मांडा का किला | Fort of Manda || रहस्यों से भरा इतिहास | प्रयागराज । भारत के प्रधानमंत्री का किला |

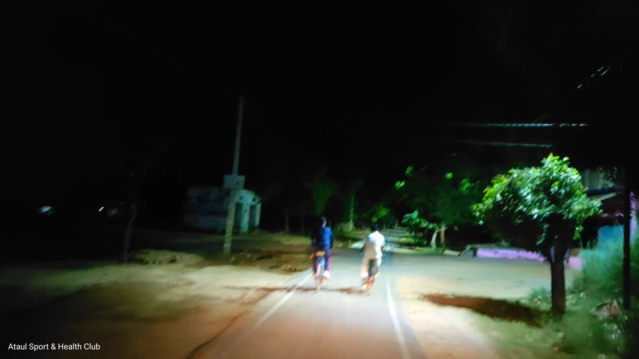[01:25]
ये रामपुर घाट का रोड है। रात में बहुत ही सुहाना मौसम है और हल्का हल्का ठंडा है।
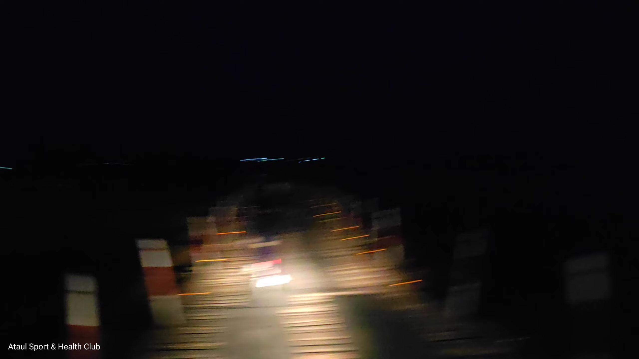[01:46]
भोर के करीब 4:30 बज रहे हैं और आप देख सकते हैं कि कोई रास्ते नहीं है,